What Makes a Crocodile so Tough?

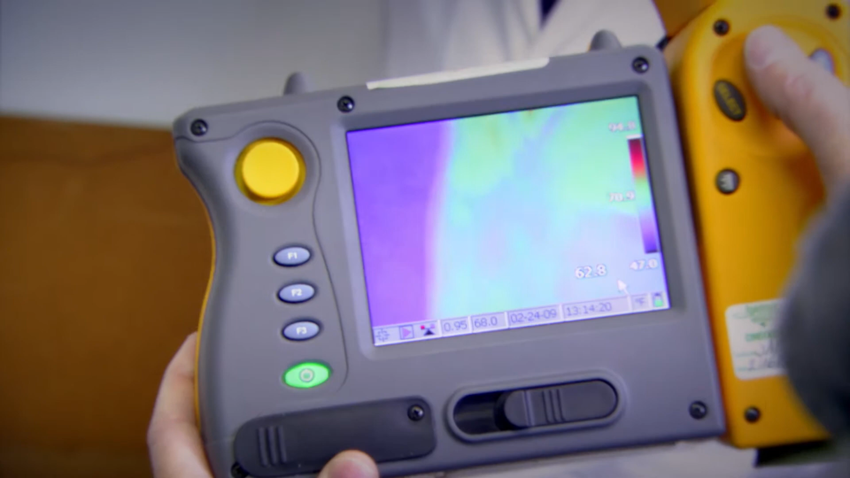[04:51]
Now if we look at John, our graduate student here, show us your arm John, you can see John is quite red.
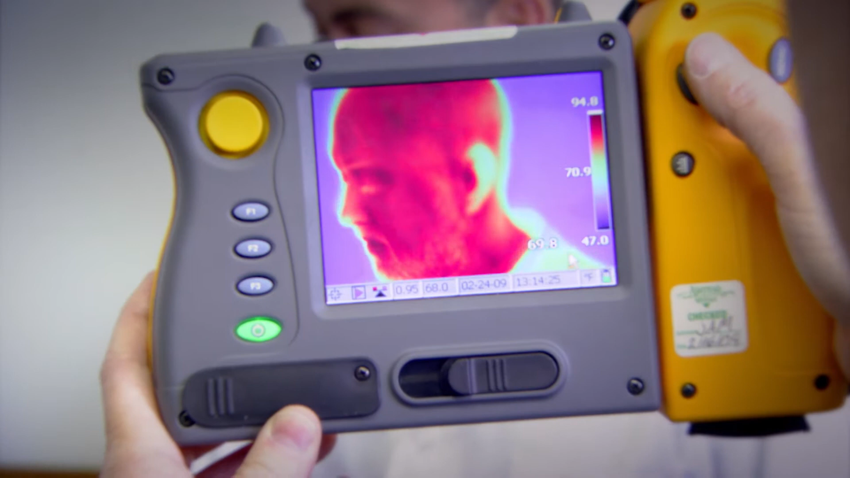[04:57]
We look up at his face, very red. He's radiating heat off because he's an endotherm, a warm-blooded animal.
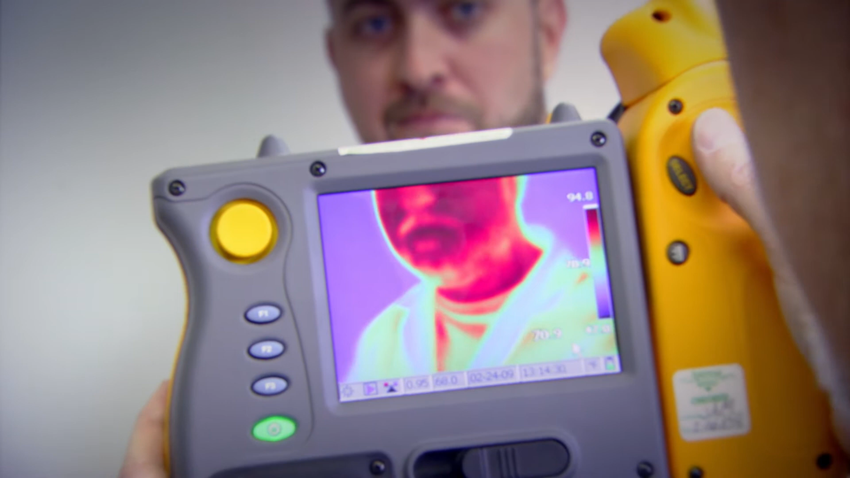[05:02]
He's generating a lot of metabolic heat and it's just radiating off his body. The rabbit looks blue, but it's not because it's cold-blooded, it's because the fur is retaining the heat inside his body and the surface of the fur is very cold as it is in the room here.
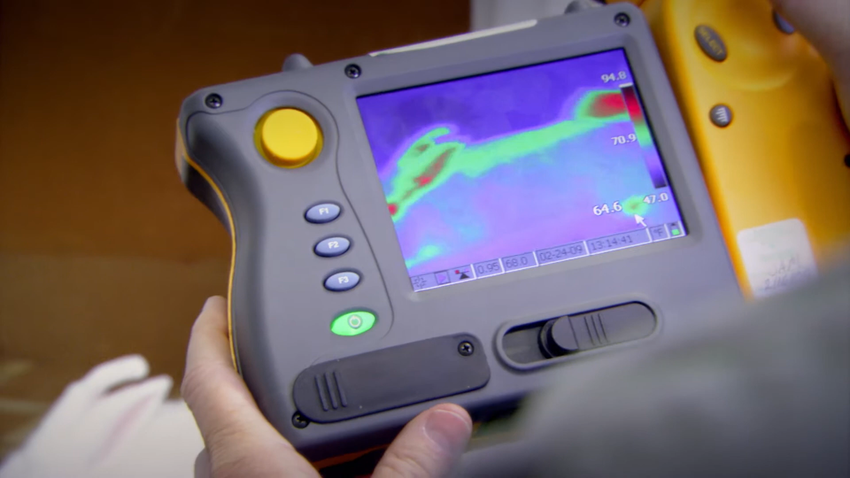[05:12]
If we look over at our alligator that we've brought in, you can see the tips of the feet are starting to become blue and eventually,
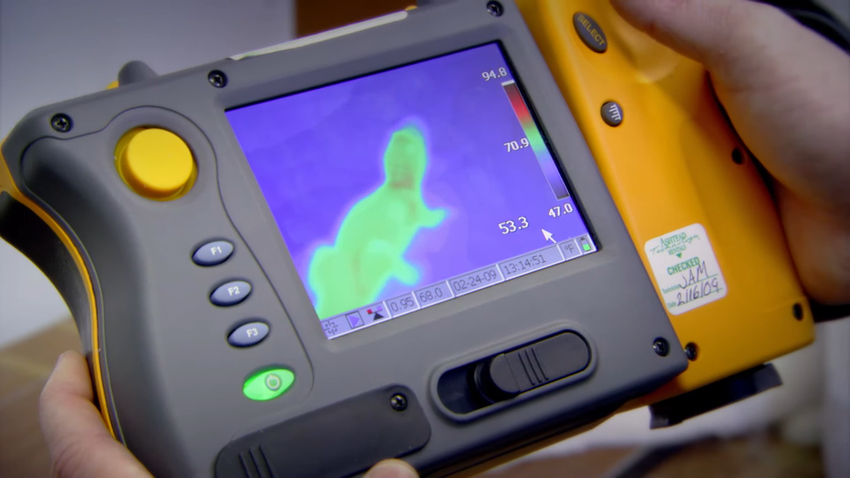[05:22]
over time, this animal will become, the alligator will become the same temperature as the room.